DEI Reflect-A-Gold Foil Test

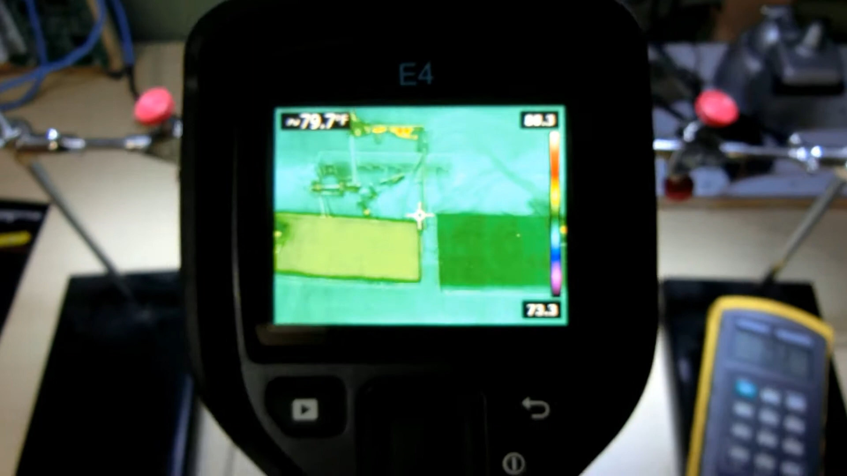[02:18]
On screen: spot 79.7°F
Is that one of the plates is a little bit different temperature than the other It's actually warmer
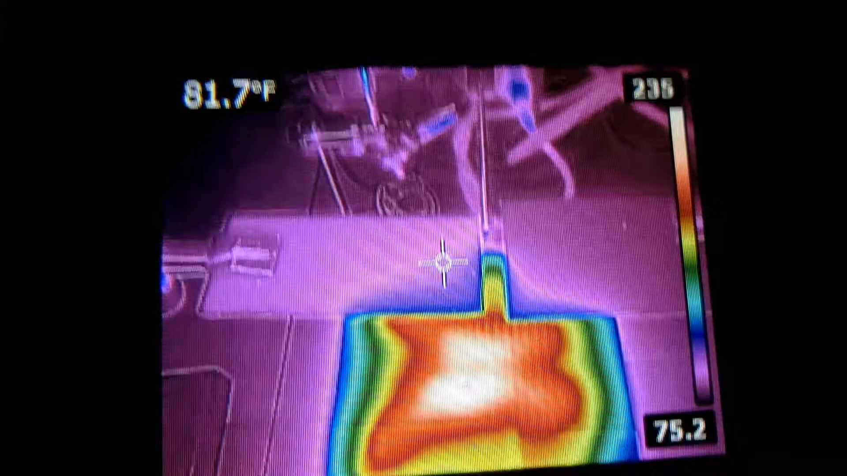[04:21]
On screen: spot 81.7°F
The reading on the infrared for the hot plate won't be accurate,
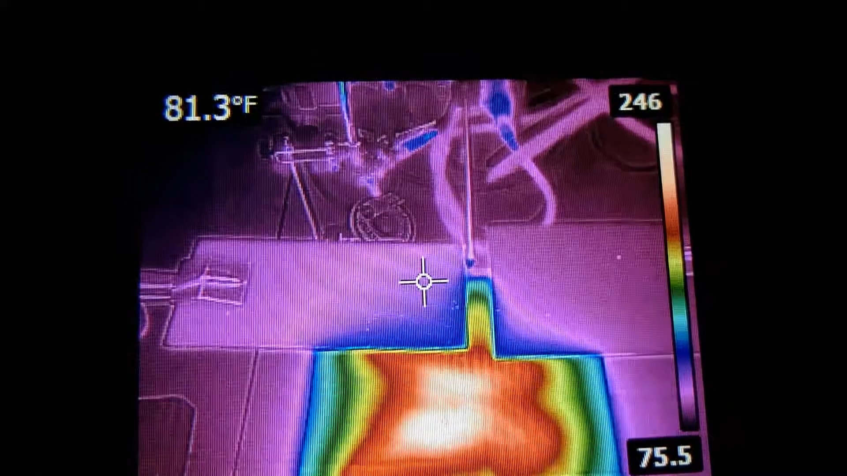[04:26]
On screen: spot 81.3°F
because it is a reflective white surface and you need to have the mistivity
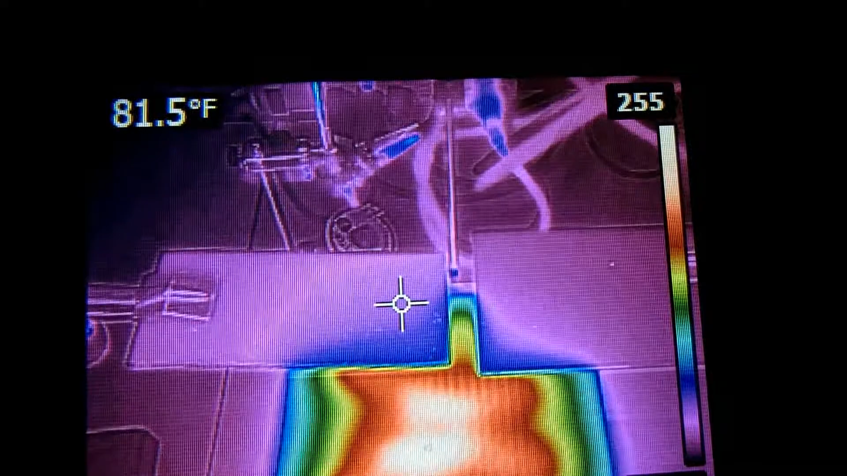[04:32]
On screen: spot 81.5°F
set up correctly in order to get an accurate temperature reading. This is why I painted the back of the aluminum plates with high temp
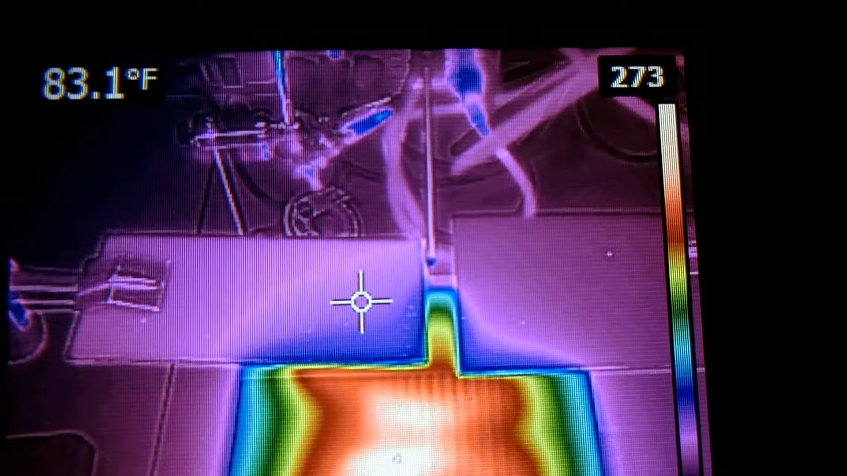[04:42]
On screen: spot 83.1°F
engine paint and then baked them in the oven at 200 degrees for a half hour to set the paint.
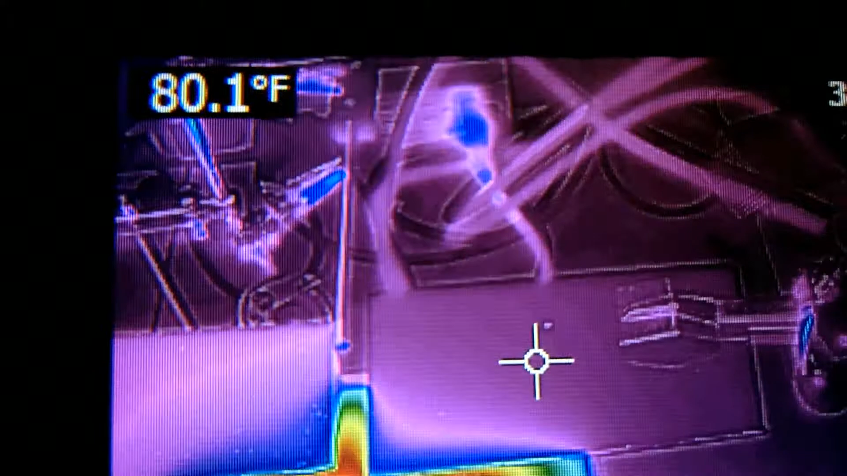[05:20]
On screen: spot 80.1°F
Left plate is at 85, right plate is at 81.
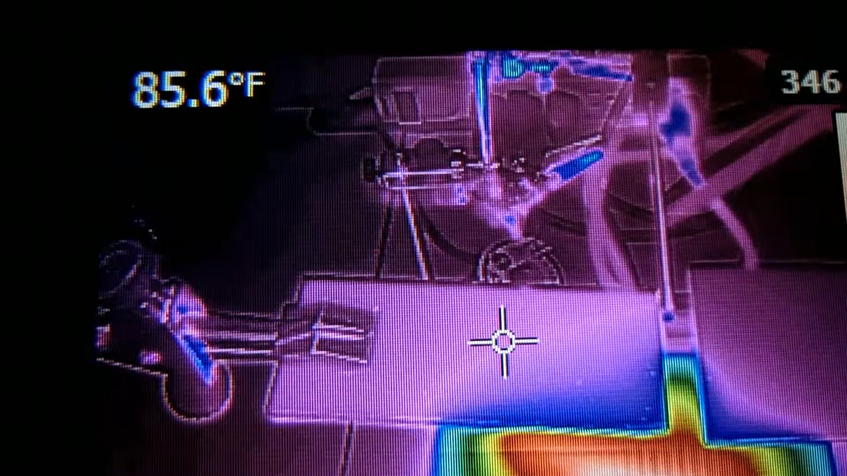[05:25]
On screen: spot 85.6°F
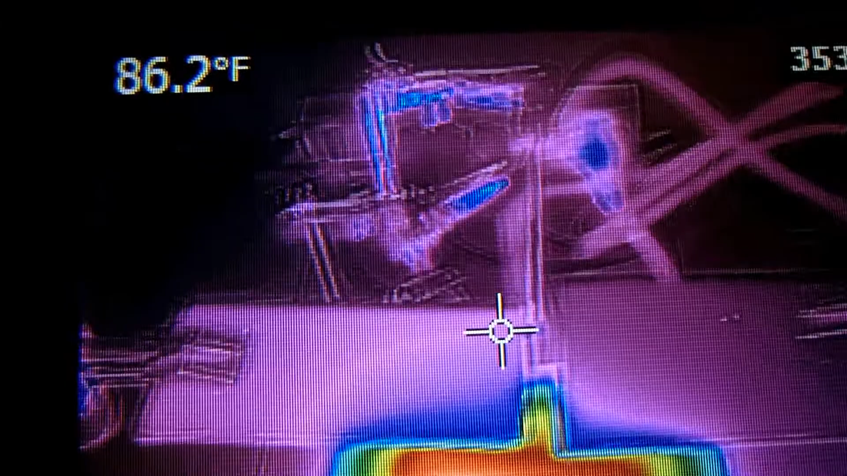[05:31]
On screen: spot 86.2°F
To be fair, there is more surface area on the right plate to radiate off heat, but there's also more surface area facing the heater,
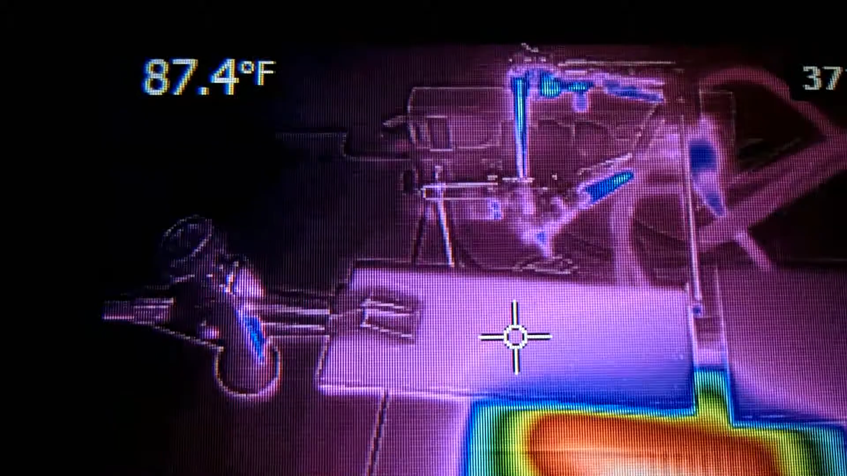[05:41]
On screen: spot 87.4°F
so it might not make a difference. The thermocouple is at 95 degrees.
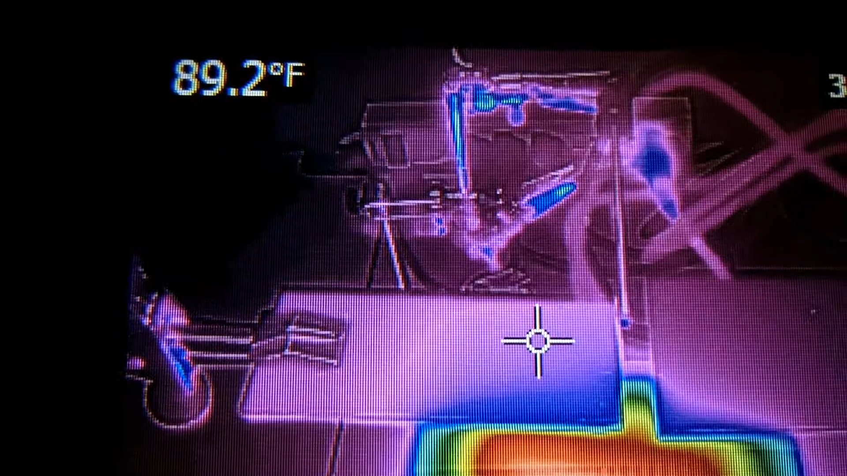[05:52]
On screen: spot 89.2°F
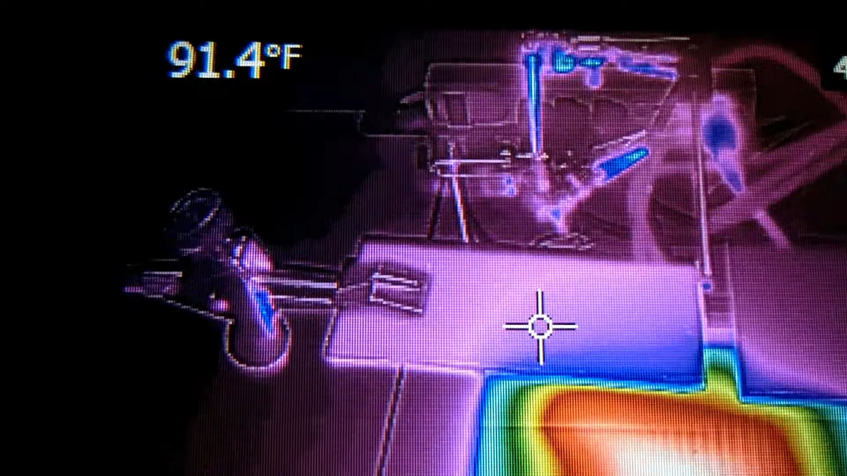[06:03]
On screen: spot 91.4°F
Let me get 400
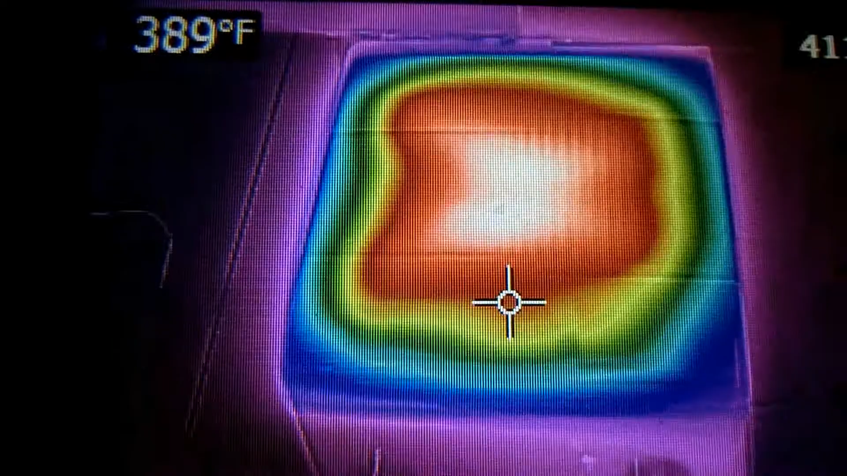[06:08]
On screen: spot 389°F
off of the hot plate there.